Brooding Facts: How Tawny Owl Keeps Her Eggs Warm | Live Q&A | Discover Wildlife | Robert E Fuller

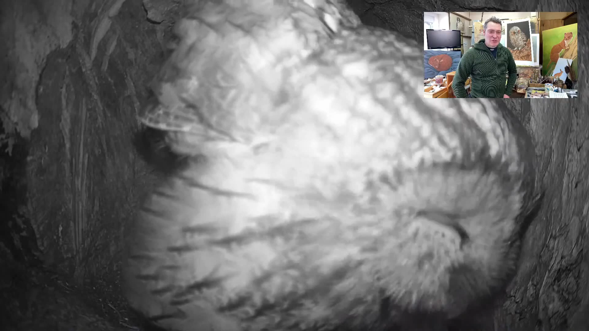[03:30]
Sometimes it's just over. But this is fascinating stuff that we've got here. She creates a brood patch on her belly like a lot of birds.
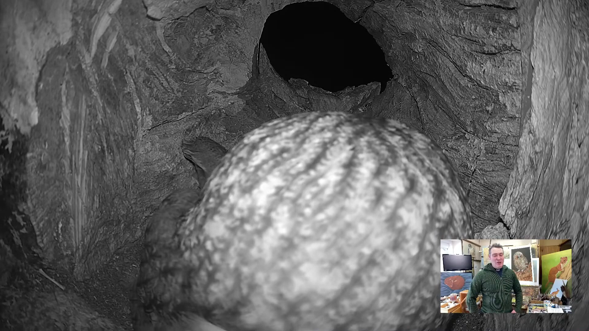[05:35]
So Luna, you know, again with everyone watching, it's really, she's leading quite abruptly there. That's interesting. She's obviously heard something.
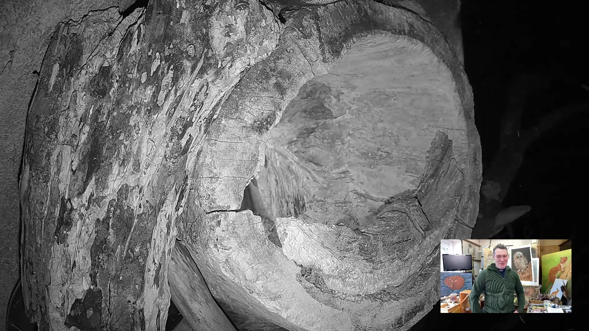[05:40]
This is how I come into the feeding post. Sometimes the male will provision the foods.
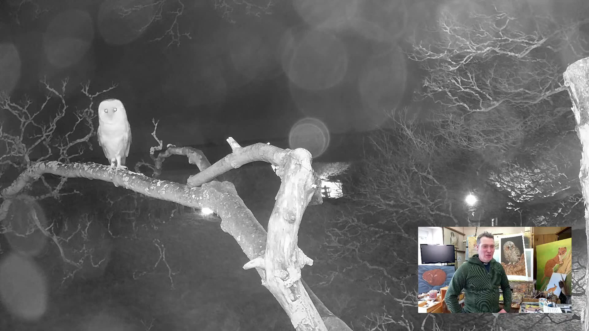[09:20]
Yeah, so we've got a, a barn owl here, er, thinking it's going to have a little look in that nest side and see what's going on. And Luna straight out, defending that nest. And this is something we've seen before the, erm, before the actual eggs were laid and the birth tawny owls chased, erm, chased the barn owls away.
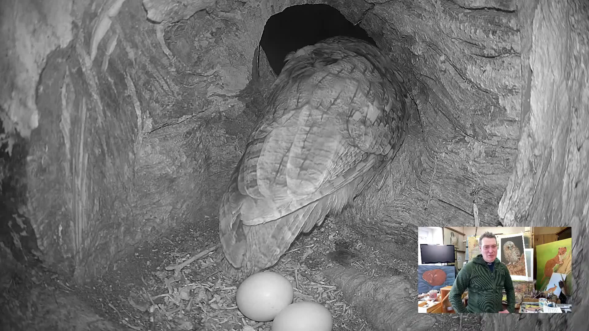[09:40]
And they will defend that nest, literally, er, against anything that goes near there, whether it's squirrels, jackdaws,